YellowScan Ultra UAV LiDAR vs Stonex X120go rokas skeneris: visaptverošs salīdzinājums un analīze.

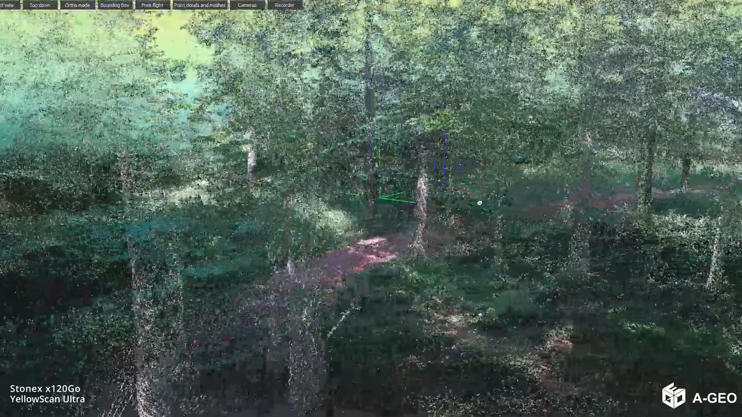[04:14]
Jā, tad, kad Dapsis apskatīvars jūs arī tagad viņus arī redzēt, kā izskatās stumbri, pieņemsim, ar X120 GO.
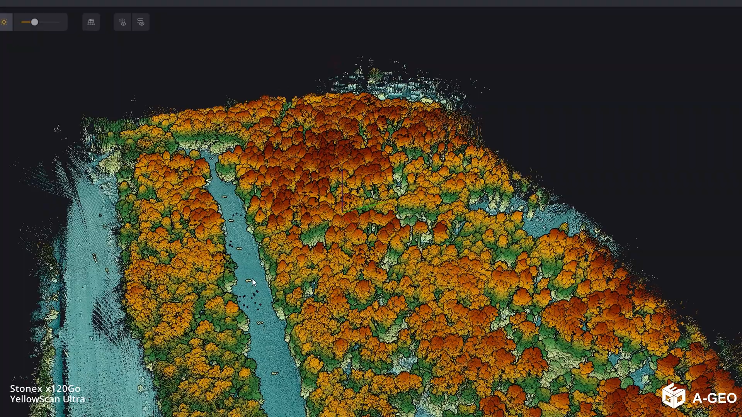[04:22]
Jā, skeneri staigāju, protams, tā teritorija ir mazāk, jā, ground, es teiktu,
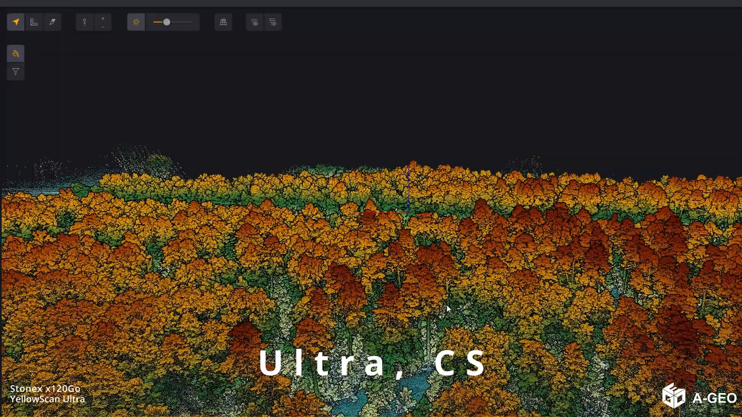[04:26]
tādā, tā kā, nu, biezokni, jā, ar veģetāciju,
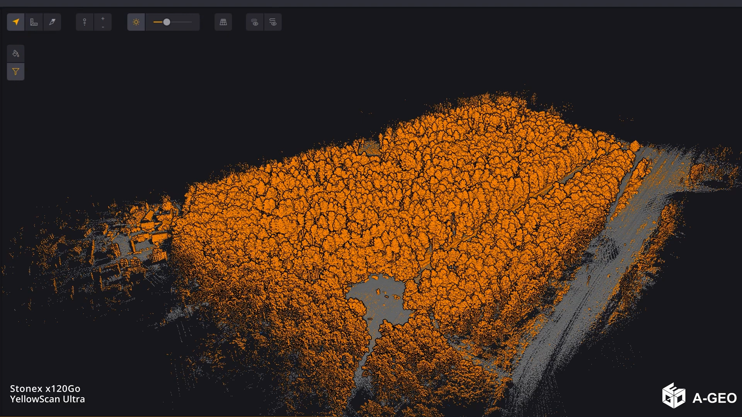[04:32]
tur bija praktiski tikai vietām, jā, un jāņem vērē arī, kā viņam viena atskaņa.